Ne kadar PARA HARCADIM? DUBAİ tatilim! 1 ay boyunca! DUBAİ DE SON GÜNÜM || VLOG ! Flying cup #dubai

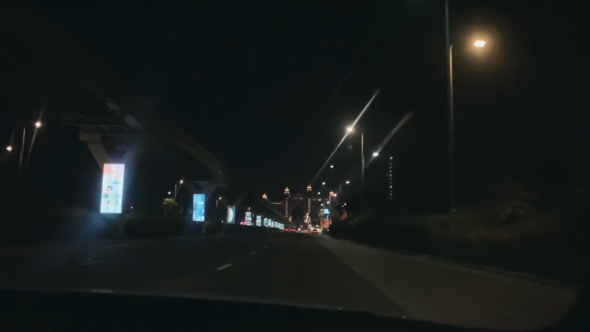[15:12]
anda adadayız dostlar. Adaya giriş yaptık. Adanın yolunda gidiyoruz. Kahve içeceğiz bir yerde. Villaları görüyorsunuz. Villa düzeninde evler de var burada. Apartman düzeninde de evler var aslında.